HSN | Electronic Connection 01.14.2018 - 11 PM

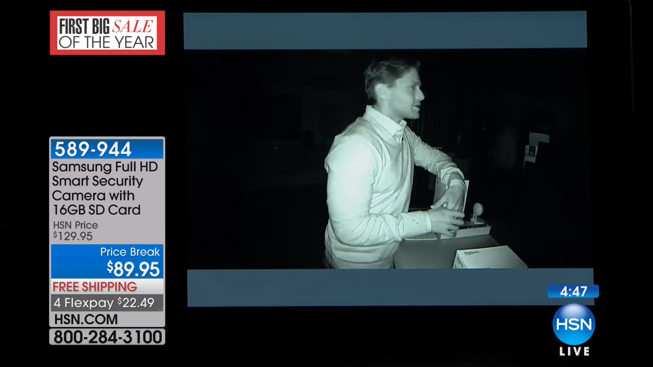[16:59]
night mode, night vision, instantly, immediately, and automatically. So you can still manage this. You can still see some of the features on my face and know exactly what's going on. And you have on a dark sweater and you're totally lit up right there. Yeah. And I'm holding up the camera so you can put it anywhere in your house. This is the night vision. Mm-hmm. You can see how he's lit up, his sweater's dark, the HSN. Oh my God. Oh my goodness.